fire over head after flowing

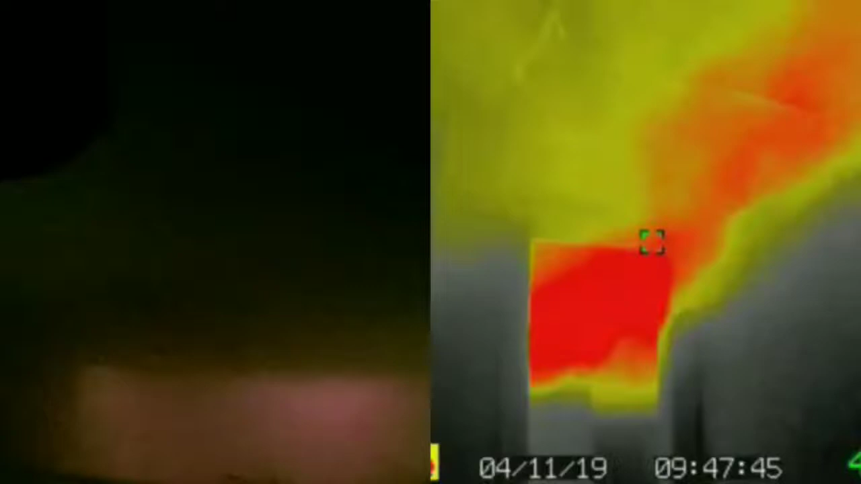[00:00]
There we go right there. Right over there. Did you see that? Did you see a shot? Not sure if I have another head up on the road behind us.